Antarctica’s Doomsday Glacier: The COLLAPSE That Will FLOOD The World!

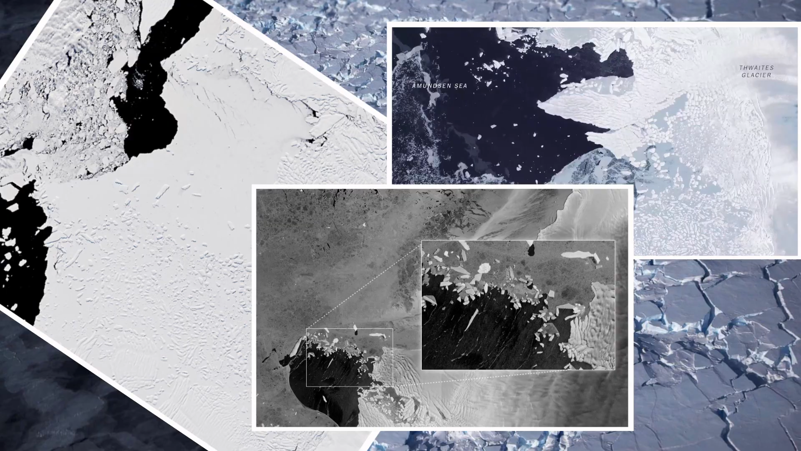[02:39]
Using a combination of satellite imagery, ice-penetrating radar, and oceanographic data,